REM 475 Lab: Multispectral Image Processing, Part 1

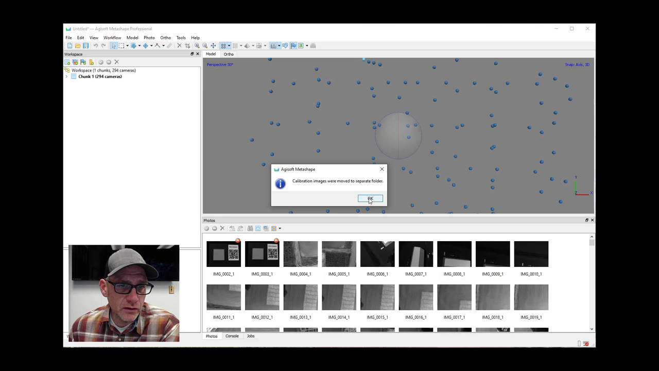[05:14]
And Micasense is just telling us, hey, I found some photos here that correspond to a calibration plate. And I disabled those so they don't mess with your photo alignment. And I moved them into a separate folder. So that's actually a good thing. That's what we want.
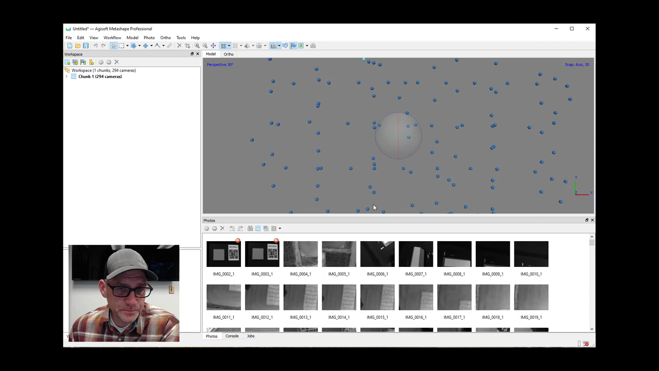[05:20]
Okay, now let's kind of take a look here at what we got. So we've got a whole bunch of photos here. And this is actually data from a couple of different things that we were doing during that flight. And so there's some images here that we don't need.
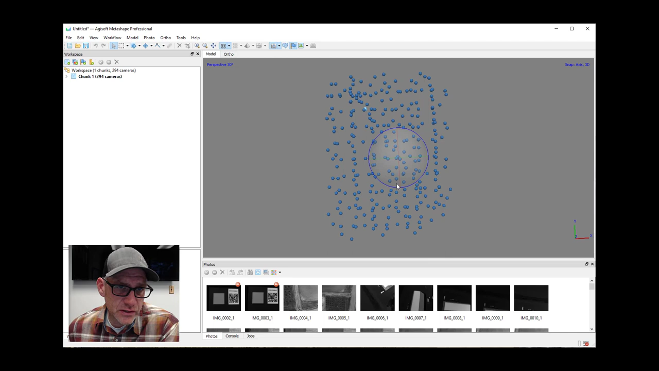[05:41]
And so let's kind of spin this up and look at it from the side here. And you can see that I've got a whole set of images at one altitude. I've got a smaller set from a higher altitude. And then I've got some images that it looks like it took kind of on its way up or way down. And then these guys here that are light blue, those are our reference panel images that it's already turned off. Okay, so what I want to do now at this point is
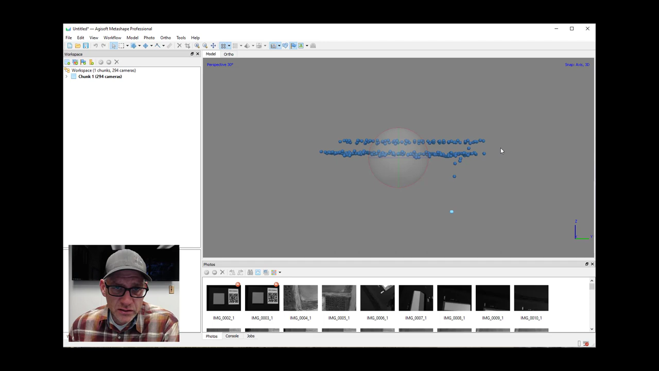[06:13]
I want to select and disable sort of all of these upper elevation images and then all of these guys in here. And I can just do that with the with the select tool here. Okay, and then once I've got them selected, I can come down here and find them and then just disable these cameras. Okay, so now you can see they're all light blue. Same thing in here.
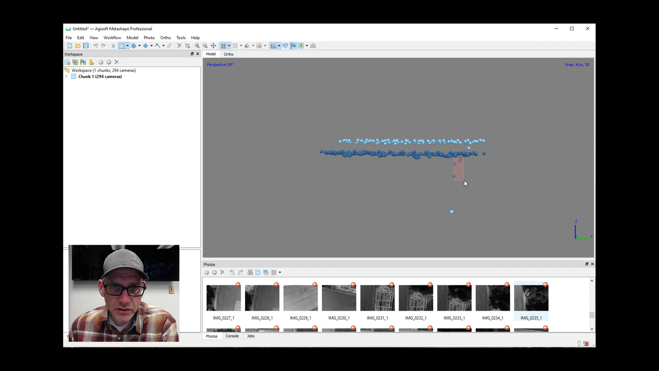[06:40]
I just want to turn these guys off because we're not going to end up using these images. We just want this set in the middle here. Okay. All right.
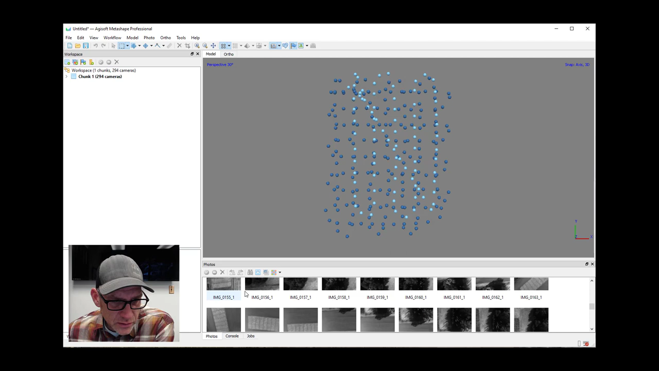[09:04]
Okay. Uh, before I do that, I did want to point out and just remember this, that, um, within each of these images, okay, it's only showing us the first image of the set of five. Okay. So this is the blue band values or the blue band images for, uh, for, for each one of these. Okay.
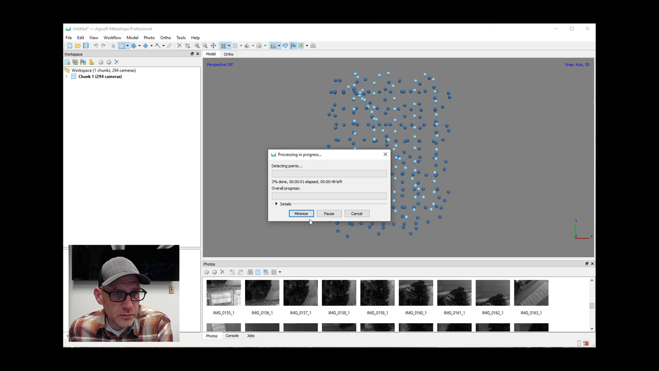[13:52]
Um, it should go pretty fast, but, uh, we'll pick up when it, when it's done here and, uh, and then look at the optimization steps. Okay. So we're done with our photo alignment and, uh, looks like everything aligned pretty well.
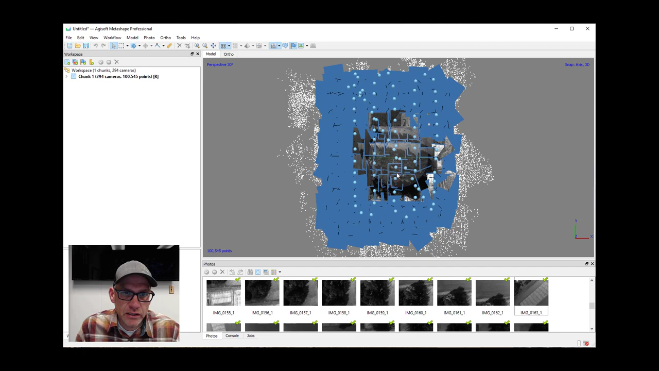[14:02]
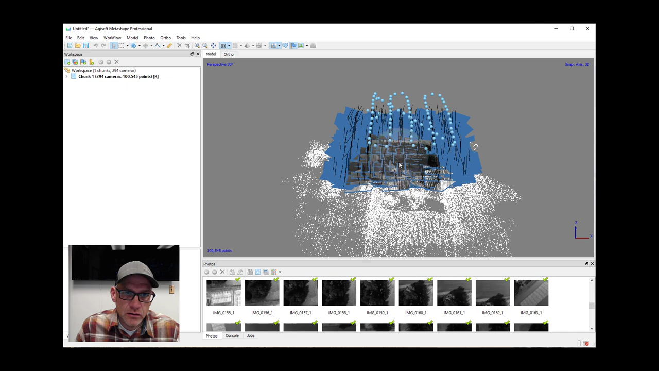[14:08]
Uh, we've got a nice, uh, looking model here to start with and we're ready to start our optimization, uh, of this.
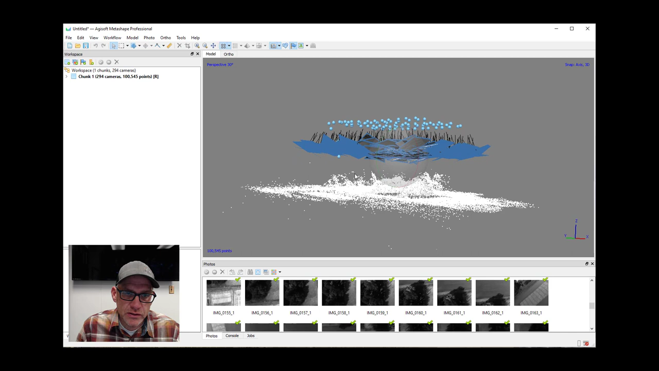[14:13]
The one thing that I wanted to point out that I've noticed is that, uh,
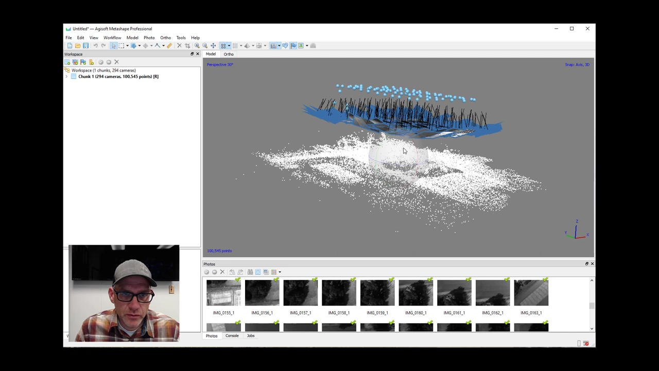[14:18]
with the Micasense camera, it's easy to, uh, over optimize this model. And so if you get too crazy with an optimization steps, then when you go to build your dense point cloud, then it, you end up with some kind of weird results. It'll, it'll not reconstruct certain areas or it'll, it'll, uh, uh, have kind of strange artifacts. So, uh, when you optimize, you know, it's a, it's a fairly kind of, uh, uh, uh, gentle optimization if we want to call it that.
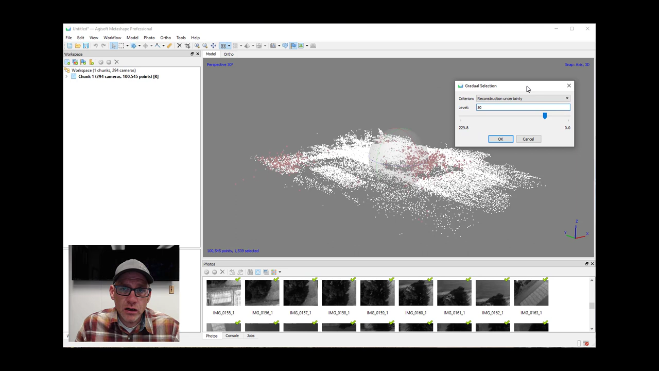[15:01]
So, uh, but, but standard process here, um, for the, for the optimization, um, just like we've done with the other image sets. Um, so I will, uh, just kind of put instructions for that, those optimization, uh, uh, uh, uh, steps in the, uh, uh, instructions for the lab and, uh, and we can go from there.
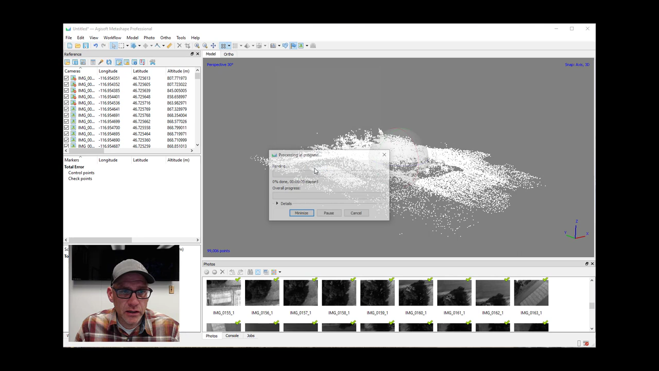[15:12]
I won't sort of do all of that, uh, in the, in the video here. And once you're done with the optimization and building the dense cloud, building the elevation model, uh, all those things are, uh, you know, just like with, uh, the other image sets that we've worked with. And so I will pause here and we'll pick it back up when we create the ortho mosaic.
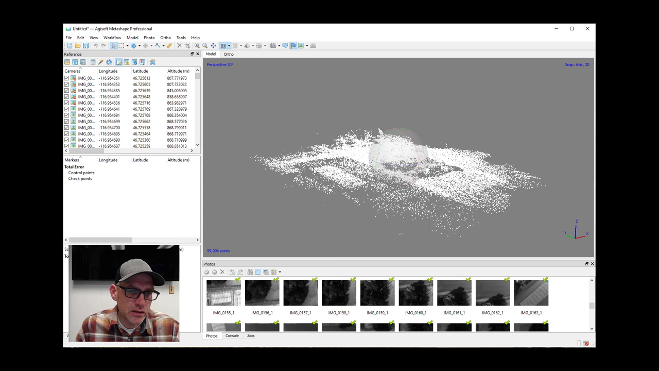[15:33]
All right. I've gone as far as creating my DEM, uh, from the, the multispectral imagery here and we're ready to do our ortho, but there's one couple of things that we want to do first. I'm going to first come up to tools and camera calibration and, uh, just show you or point out that, uh, if I look at the band,